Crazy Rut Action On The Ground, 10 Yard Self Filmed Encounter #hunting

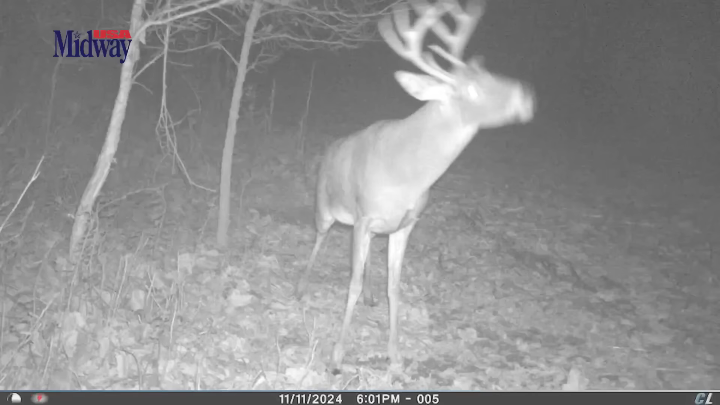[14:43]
Knew it was a decent antler deer, but I really want to shoot a mature deer. And I the picture shot last night, pretty confident in that.